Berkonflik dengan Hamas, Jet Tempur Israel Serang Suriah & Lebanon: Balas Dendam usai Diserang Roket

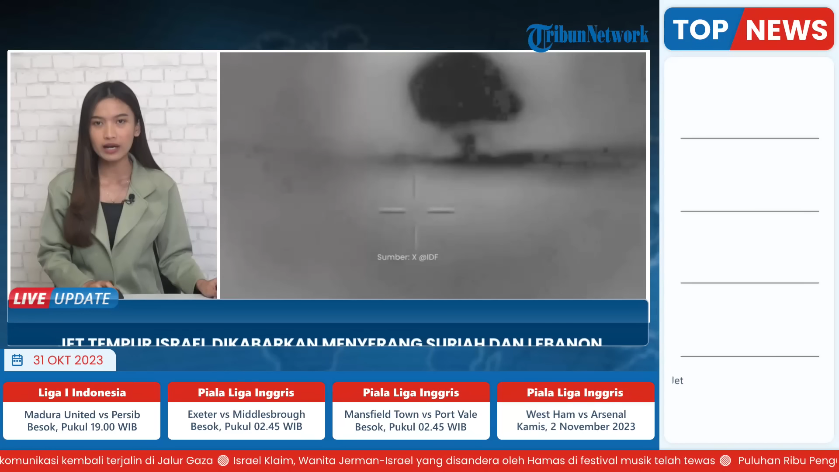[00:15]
militer Israel telah melakukan serangan terhadap infrastruktur militer di Suriah dan Libanon.